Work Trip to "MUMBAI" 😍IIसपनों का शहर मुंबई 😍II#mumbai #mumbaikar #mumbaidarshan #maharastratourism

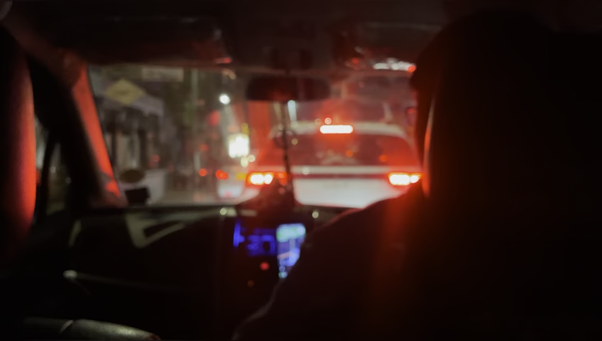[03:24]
होटल की तरफ जो कंपनी की तरफ से प्रोवाइड़ था बहुत अधर ट्रैफिक था वह रास्त